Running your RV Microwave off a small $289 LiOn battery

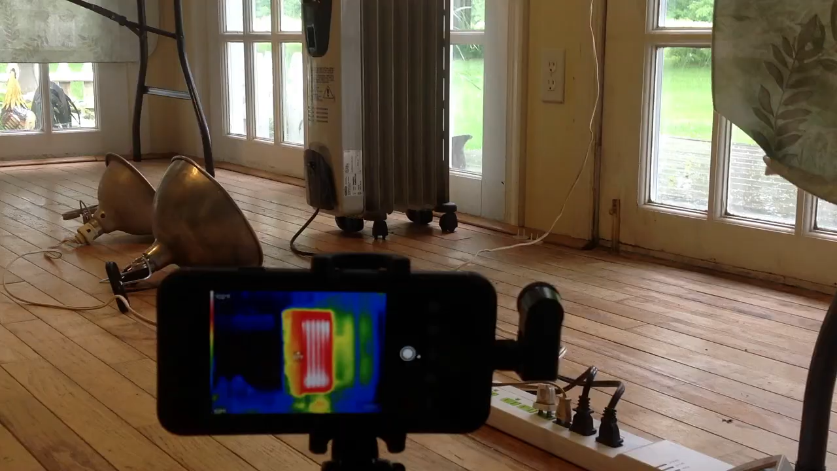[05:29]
We set up the thermal image camera to look at the different parts of the system while it was running.
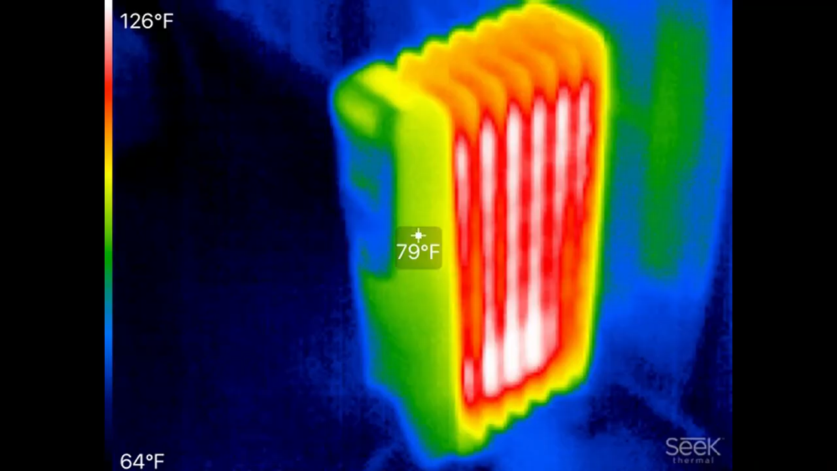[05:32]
On screen: spot 79°F, scale top 126°F, scale bottom 64°F
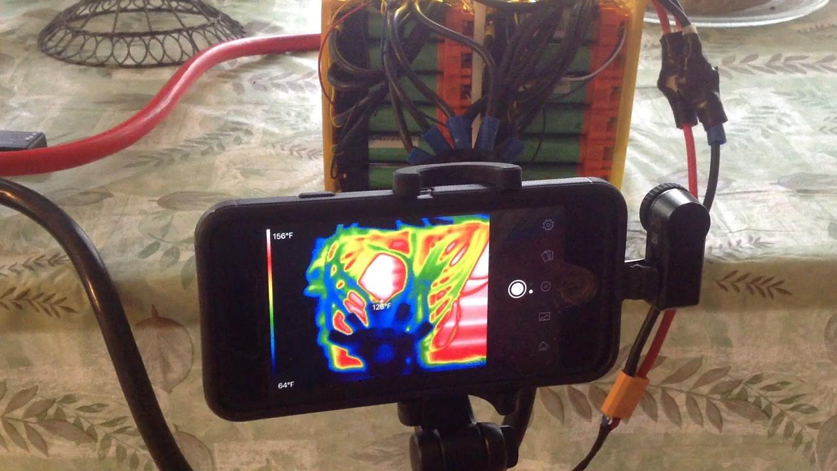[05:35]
On screen: spot 128°F, scale top 156°F, scale bottom 64°F
The best temperature I recorded was 162 volts. So we're going to have a little bit more than 15 degrees Fahrenheit which is within spec for the cells being used at that drawdown current.
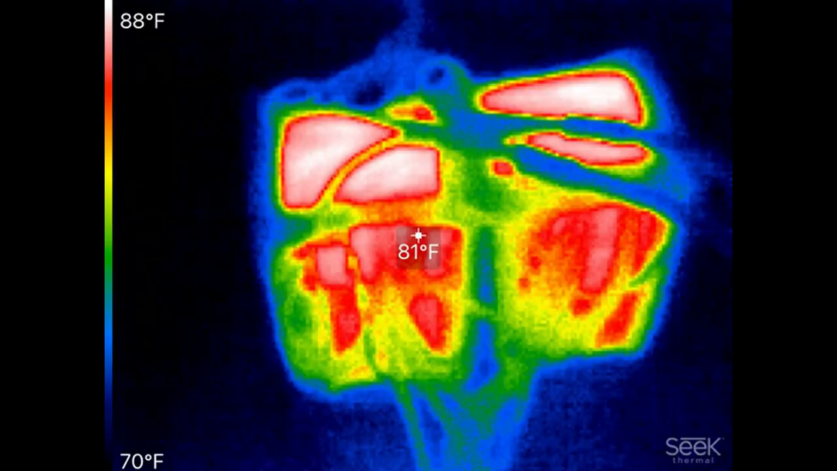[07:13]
On screen: spot 81°F, scale top 88°F, scale bottom 70°F
Everything seemed to work fine. The battery pack didn't get too hot. I'm going to declare this a success.